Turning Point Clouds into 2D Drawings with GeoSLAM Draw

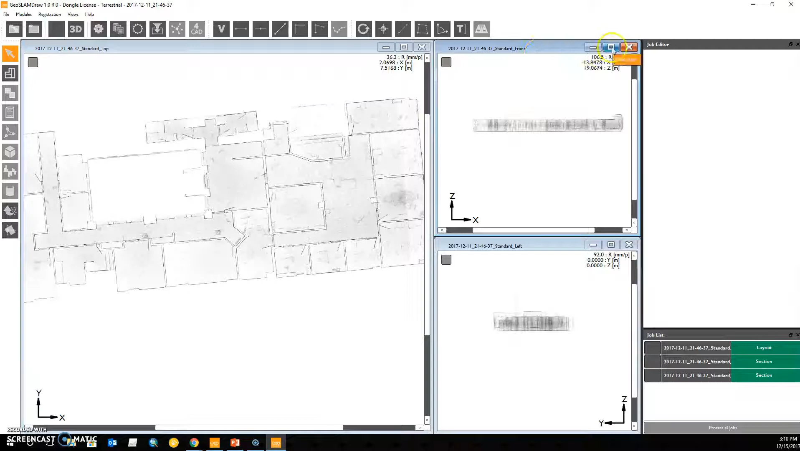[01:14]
We can zoom in and out of our point cloud using our scroll wheel. We can also click our scroll wheel to translate our point cloud. I'm just going to expand our view of the standard front, which is a horizontal view of this office scan data. Now most of our GeoSlam Draw customers are using Draw to produce architectural drawings or other CAD drawings from their 3D point cloud.
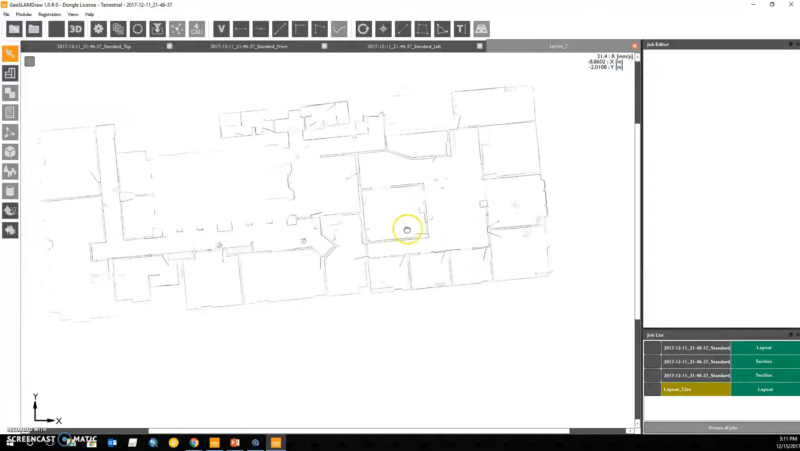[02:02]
and we can see this is now a very small section cut horizontally through our point cloud. In order to have the software automatically produce lines where these walls are instead of points,
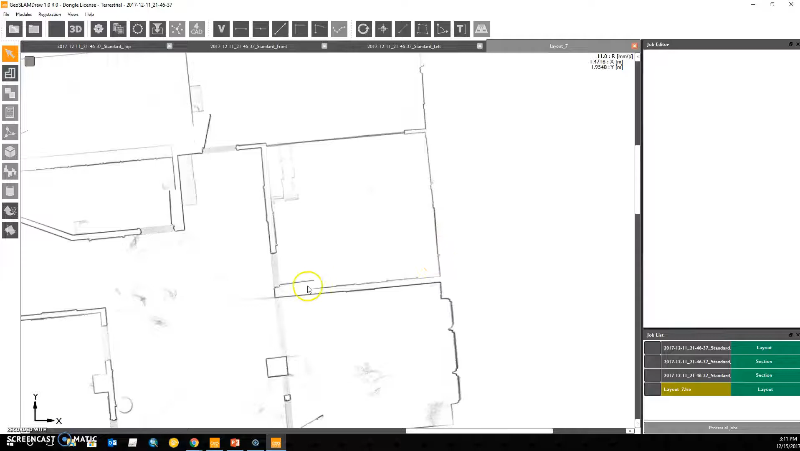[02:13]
we can use our vectorizer tool in the upper toolbar, this V icon.
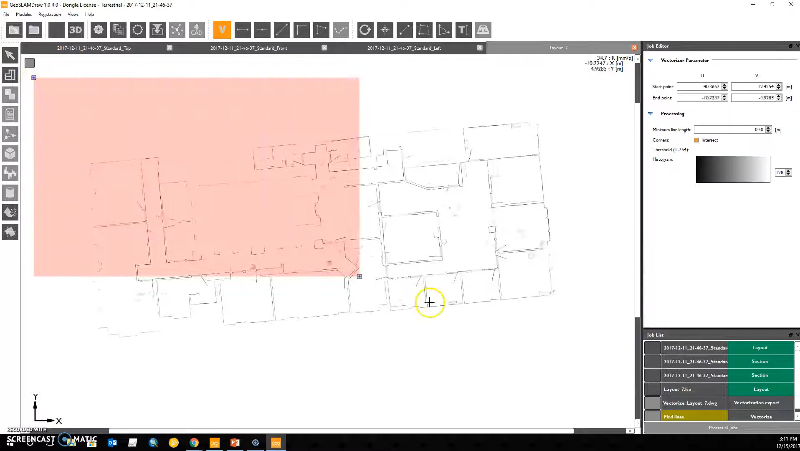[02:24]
With the vectorizer, we highlight our entire project, and then we process this by clicking Find Lines in our job list window.
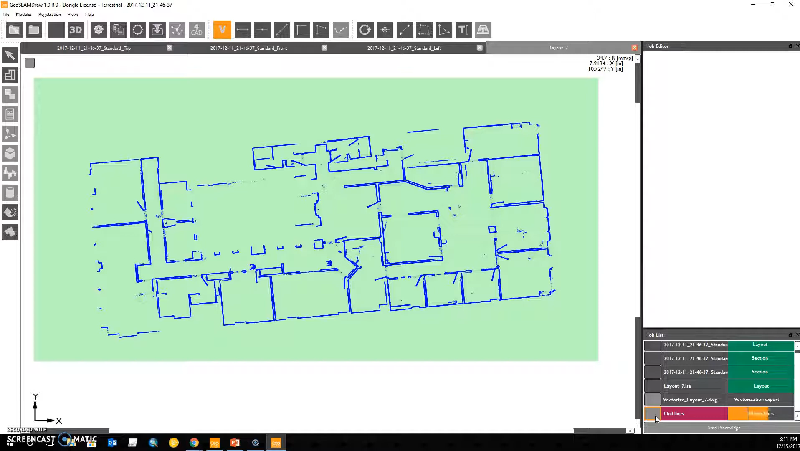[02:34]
The software will look for walls and other features, which it can then turn into 2D lines, and you can see it gets about 80% to 85% of the way automatically.